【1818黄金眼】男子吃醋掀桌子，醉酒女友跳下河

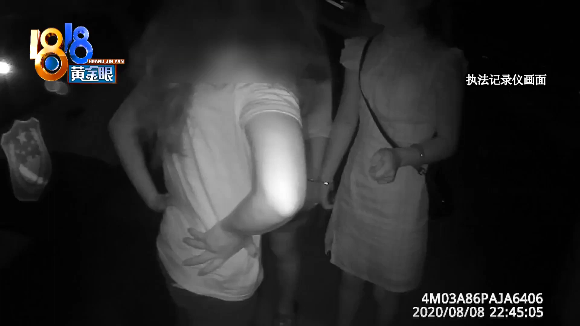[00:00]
执法记录仪画面显示8月8号晚上10点多民警赶到萧山瓜地皇宫楼村一处河道边姑娘李某 男友和男友的家人站在一起民警上前询问情况的时候一身酒气的李某 嗓门有点大姐姐不是我爸你 你听没来的吗不是你爸的警察当然不是我啦我老娘会死掉的
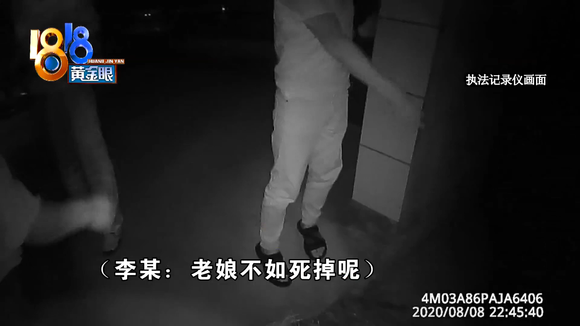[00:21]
你不要动 你不要动 走过来走过来
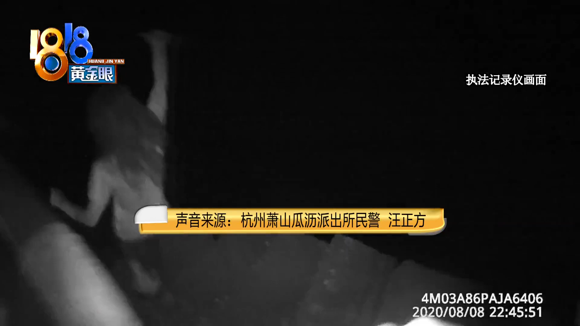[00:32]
眼看李某走下台阶 跳进河里民警汪正芳来不及多想也跟着跳进河里一把抓住
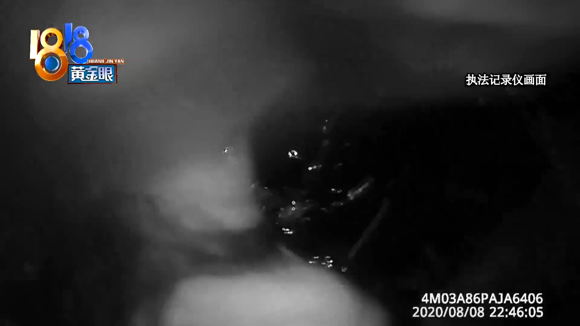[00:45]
李某的脚往回拽把人拉到了岸边随后几个人一起把李某抬到了岸上因为他这个在
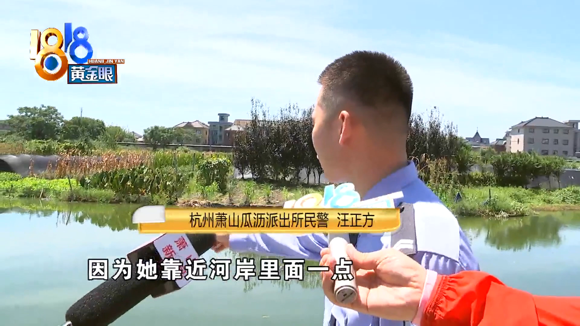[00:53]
靠稍微按里面一点然后我跳下去以后正好能够到他的脚够到他的脚以后就直接顺着他的脚直接把他拉上来按究
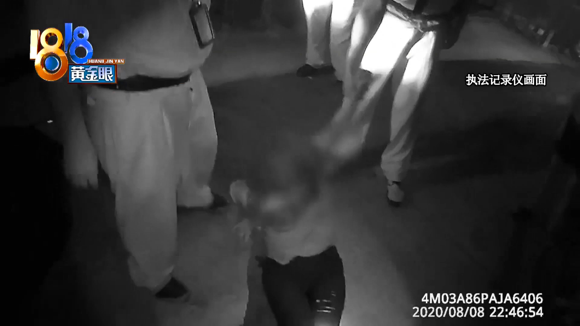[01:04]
竟是什么事情让李某情绪如此激动经过民警初步调查李某和男友
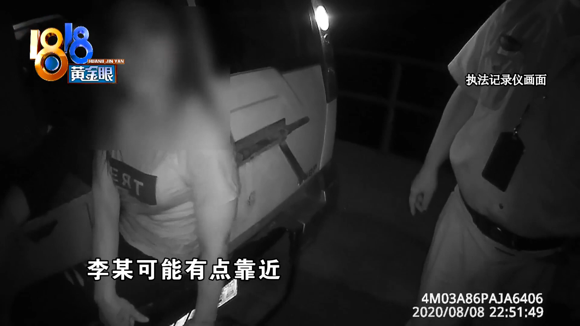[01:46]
啤酒然后酒喝多了以后呢李某可能有点靠近那个他的几个工友然后靠近他们以后呢
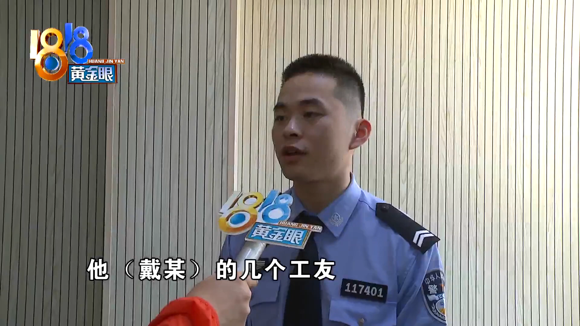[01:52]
然后代母可能发生了对是的吃出了以后呢开始就是摔桌上的锅碗瓢盆然后李某们就开始摔酒瓶子代母就因为生气就离开了
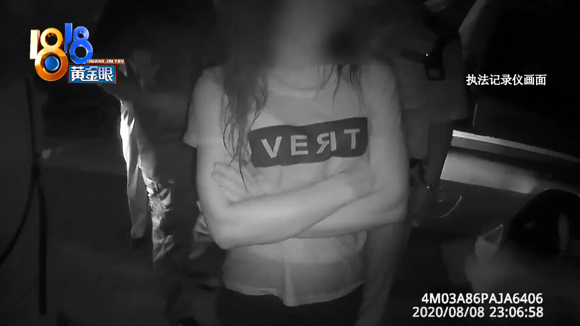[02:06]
事后民警先把李某送到医院行酒凌晨三点再带回派出所做笔录对于李某的行